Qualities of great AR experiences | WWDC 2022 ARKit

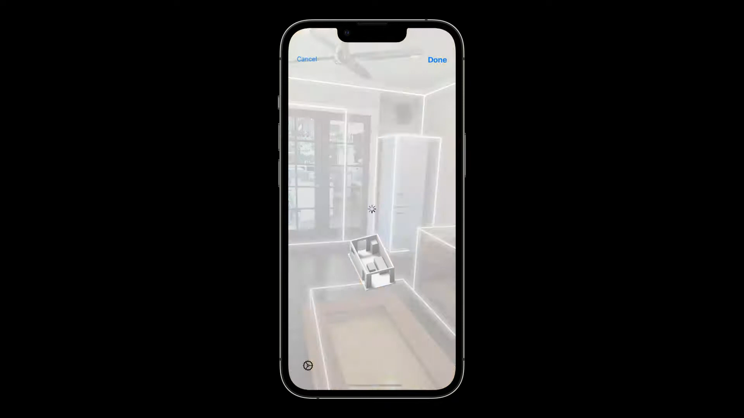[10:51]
the small 3D model drawing at the bottom of the view helps you preview your results and keep track of what has been scanned so far. It can be difficult for people peering through a screen to understand the location of virtual objects in space unless they're behaving realistically.